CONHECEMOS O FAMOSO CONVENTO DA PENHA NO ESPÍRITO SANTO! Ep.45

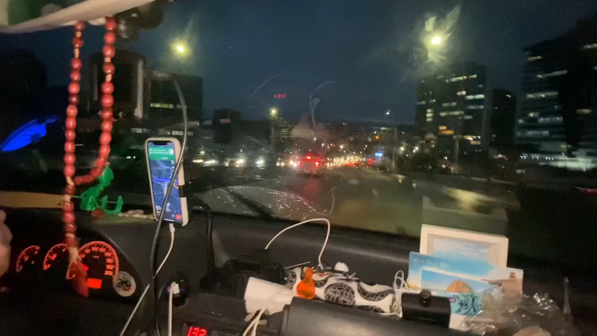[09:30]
Estão indo de Vitória e indo lá pra Vila Velha. Porque é assim. O povo de Vila Velha trabalha em Vitória e o povo de Vitória trabalha em Vila Velha. E aqui é um pedágio que está desativado há bastante tempo.